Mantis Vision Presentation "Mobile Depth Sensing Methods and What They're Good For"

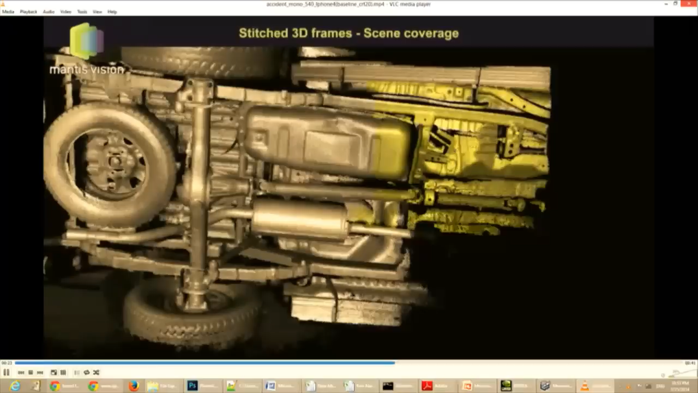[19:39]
And just by getting the data, we can get very dense, high, accurate depth sensing
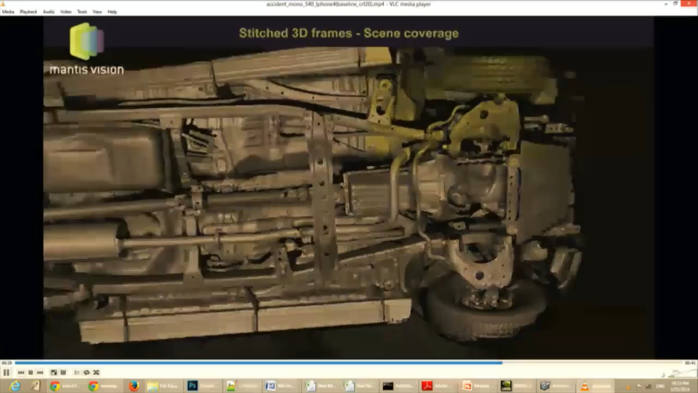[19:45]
without doing any averaging to get to this kind of level of detail.